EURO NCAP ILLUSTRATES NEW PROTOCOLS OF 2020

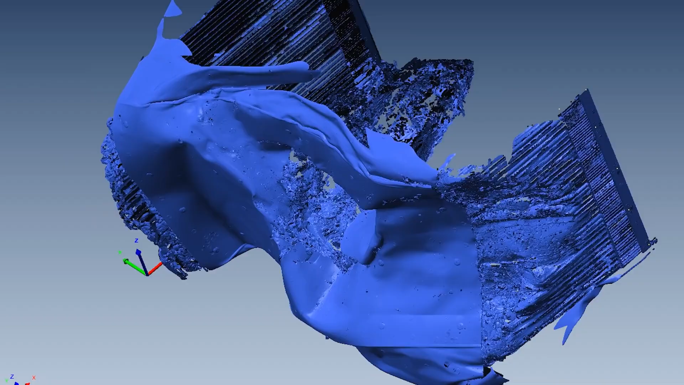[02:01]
This compatibility test uses a new crash
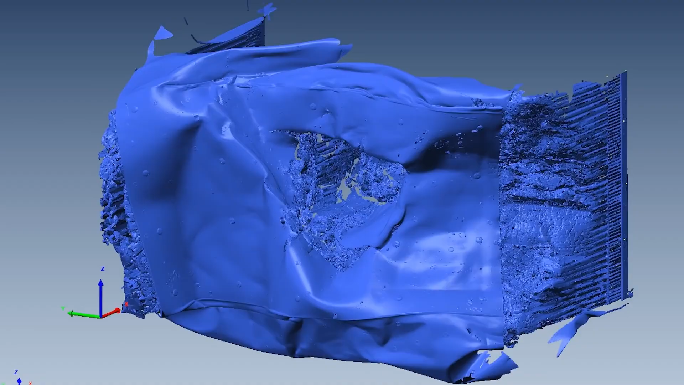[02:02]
barrier design and the most advanced crash test dummy to date.